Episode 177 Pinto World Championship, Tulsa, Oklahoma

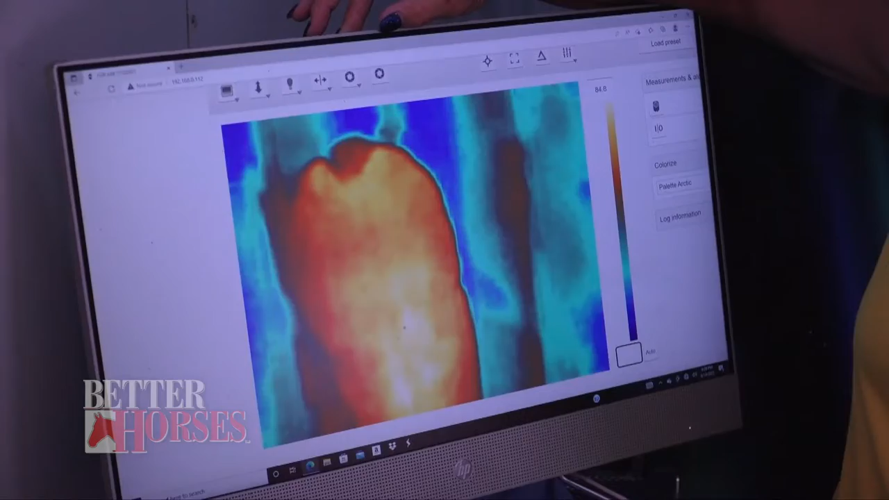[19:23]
This is the hips. Typically what we look for is we watch for the areas of white.
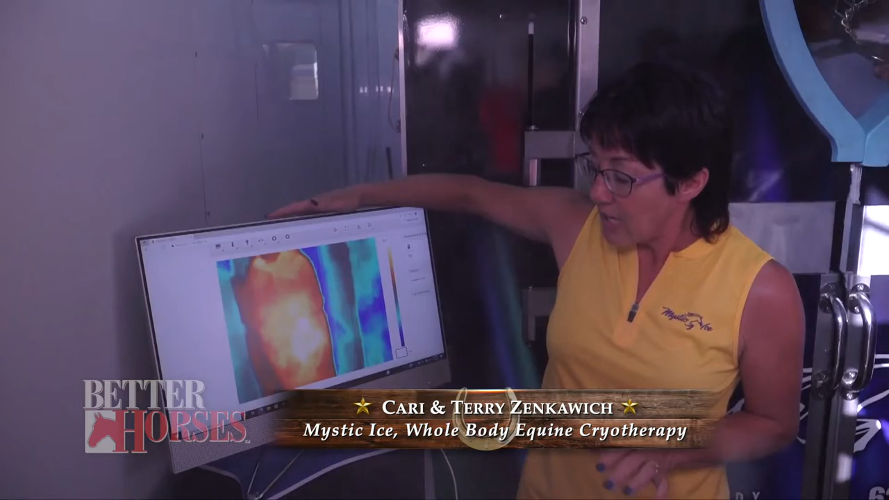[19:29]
White is the highest heat and inflammation.
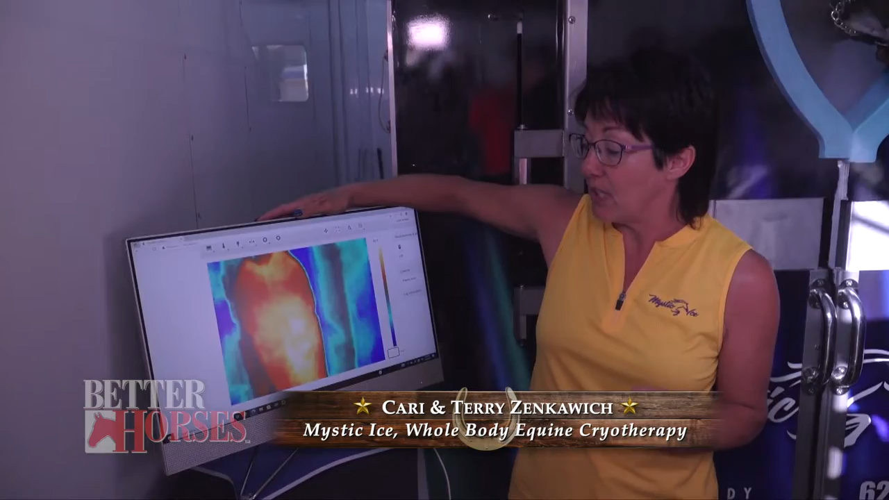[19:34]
That's typically where the horse is possibly sore. So this particular horse is lighting
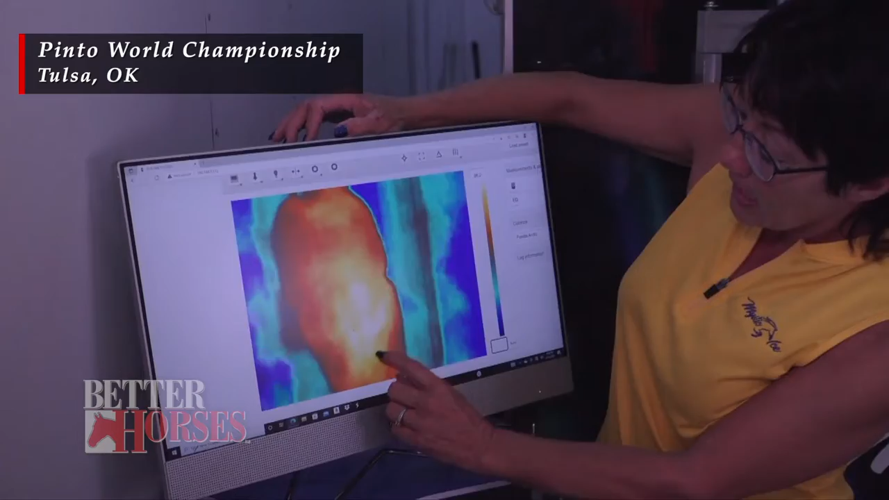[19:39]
up through her back and a little bit more on the right side than the left. Does that confer with what how she is? Yeah.
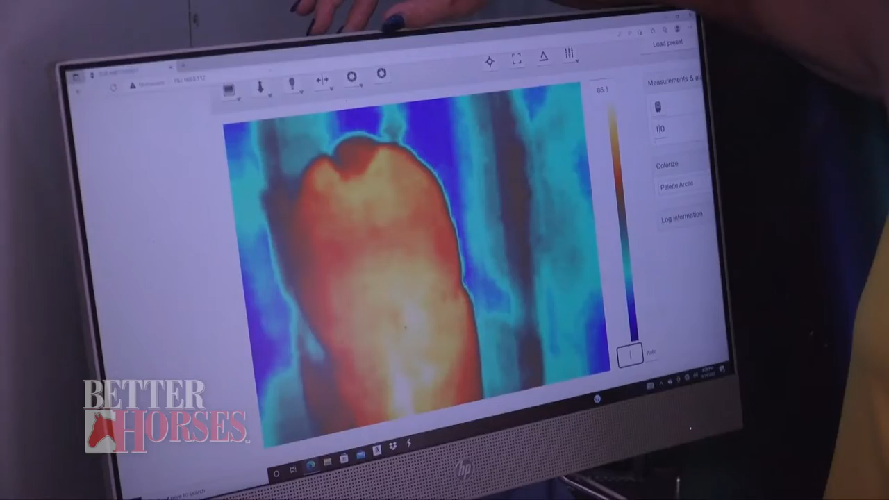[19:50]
So we can often see if they've got a sore SI.